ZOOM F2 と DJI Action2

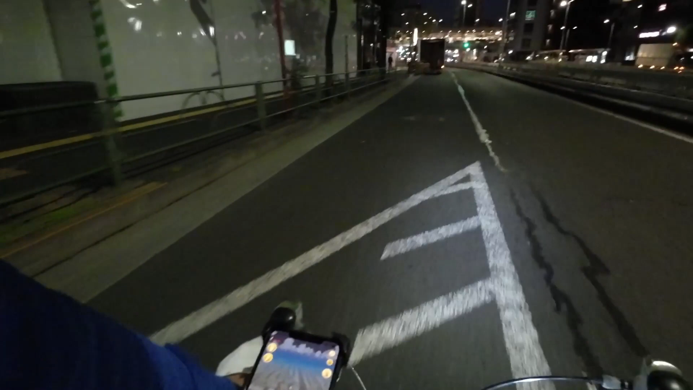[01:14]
どうだろうアクション2は暗いところ苦手なんでちょっともう今中目黒駅の高架ですけど
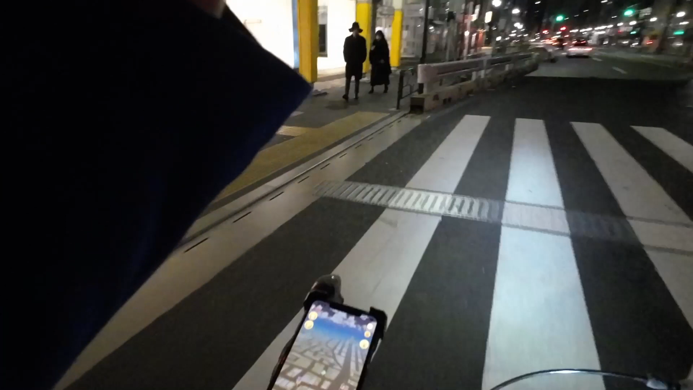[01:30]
この辺はまだね今光輝いているんでなんとかかもしれませんが
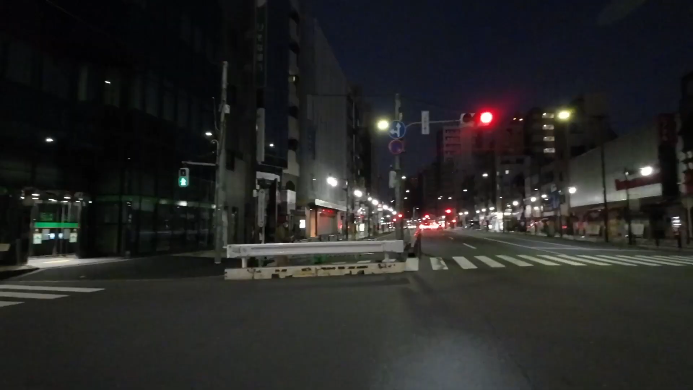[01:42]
今は5時58分ですね